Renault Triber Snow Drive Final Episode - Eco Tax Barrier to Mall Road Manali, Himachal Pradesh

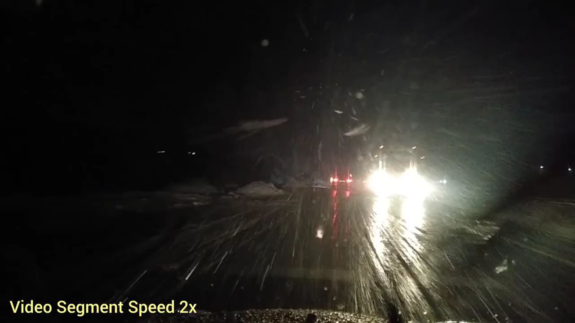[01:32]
EcoTax के पास से ही बरफ शुरू हो गई थी थोड़ा पानी जैसी थी बट बरफ शुरू हो गई थी रस्ता काफी ठंड के मारे ये सारा पानी रस्ते पे जम रहा था जैसा आप आगे देखेंगे गाडी बार बार शुरू भी हुई So it wasn't just snowfall, it was a kind of a slush, rain and snow mixed but despite that the road was becoming quite
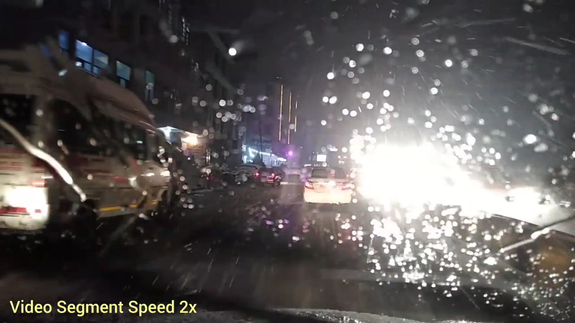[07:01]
one thing I want to bring to your notice is that as you can see so many people are driving with their high beams on and now in sometime you will see there are stones lying on the road, already there is rain and snow and it becomes risky to drive in these night times and
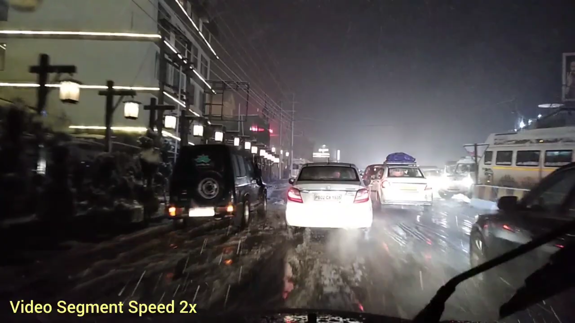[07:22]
then when people are driving with their high beams on it becomes really difficult to gauge that there is something on the road and it's a big risk for everyone so I urge that you all kindly drive with your low beams on so that it's safe for everyone in and around you और जैसा आप इस वीडियो में देख सकते हैं काफी लोग हैं जो अपने हेडलाइट जला के हाइबीम पे चल रहे थे और
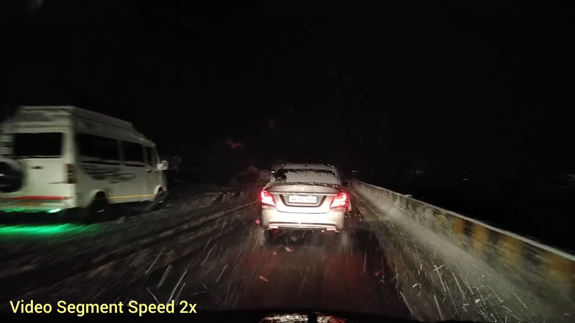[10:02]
we could have damaged each other's vehicles जैसा आप अभी देखेंगे मैंने video में captions भी डाल रखे हैं रुकते हुए, pickup लेते हुए, कई बार गाड़ी फिसली और सिर्फ मेरी ही गाड़ी नहीं लेकिन आसपास बाकी गाड़ीयों के लिए भी एक risk का, एक खत्रे का समय बन जाता है, ऐसे मेरी गाड़ी की वज़े से किसी और की गाड़ी को नुकसान हो सकता है